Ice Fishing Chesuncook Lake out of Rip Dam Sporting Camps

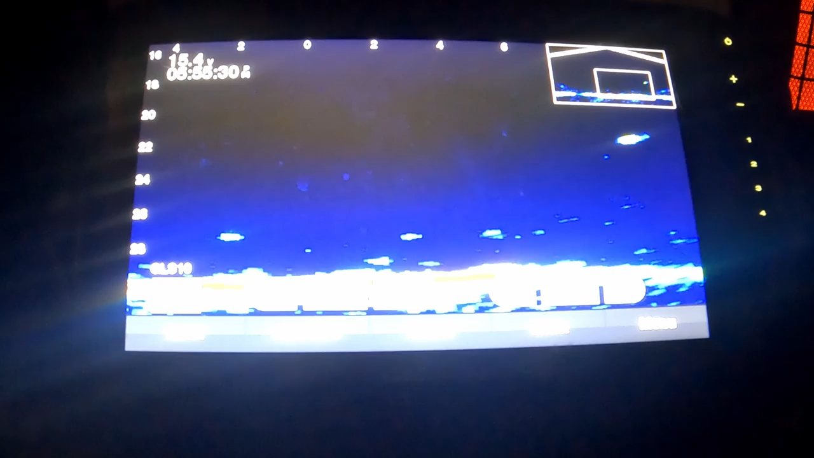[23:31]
Like, the only person I like. I don't want to see another guy. It ain't because I'm not social. Look at that. Look at that cuss. That's a big. Come on. He might have been. Oh, look at him turn. What have you seen? He's that big, huge, long red thing. Oh, that's him? Yeah. Dude, I'm all iced up. I can't even get my jig to drop in this ice. That's a staving cut.